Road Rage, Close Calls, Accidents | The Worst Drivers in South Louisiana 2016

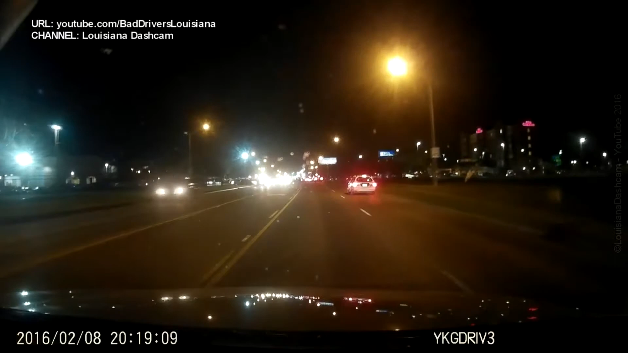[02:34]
Again, with the people in the middle of the road. Stop. Where's the cop? My God. No, we're not gonna honk. No, this is not a honking situation. You people need to get in the turning lane, though.
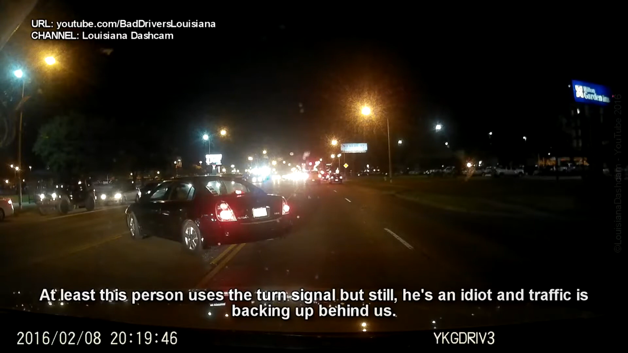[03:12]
No. Too many blind spots. Maybe. Oh, someone's letting them go.
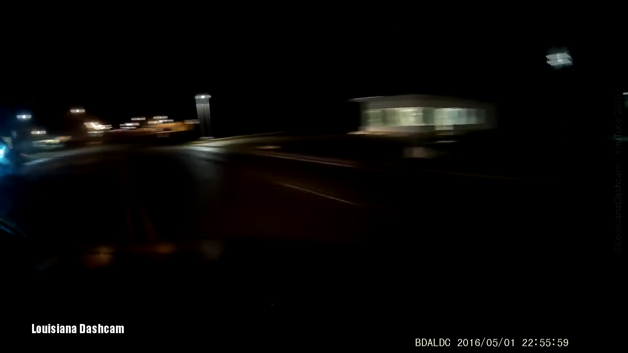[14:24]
That's not smart. What the f*** just happened right there?